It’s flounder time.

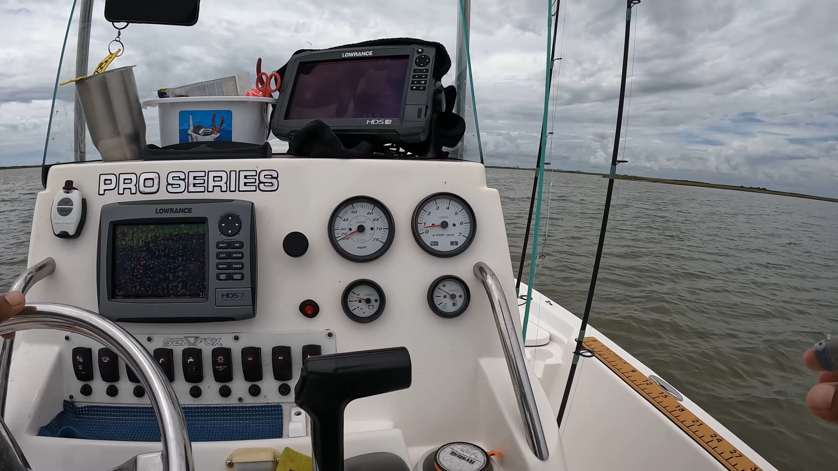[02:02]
and we're here at the spot the water here is really shallow and my boat is not designed for this kind of water so if you can hear my uh fish finder is like giving me some uh warning
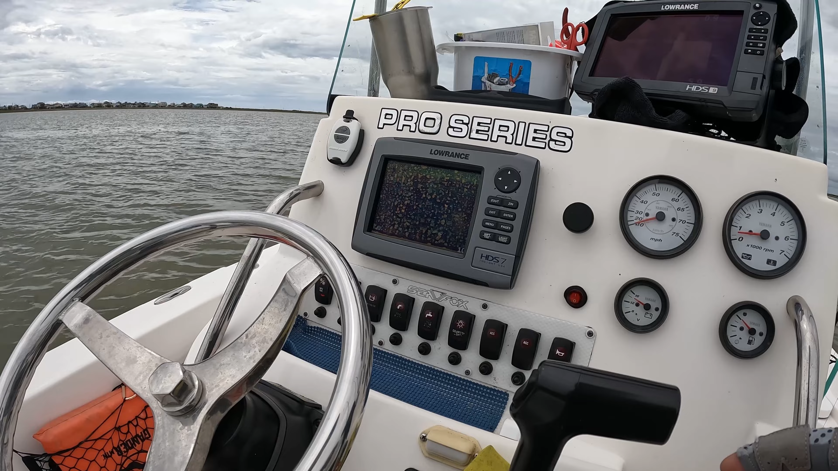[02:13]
that is only three foot of water i've been catching a lot of uh plounder on this area so we're gonna try it again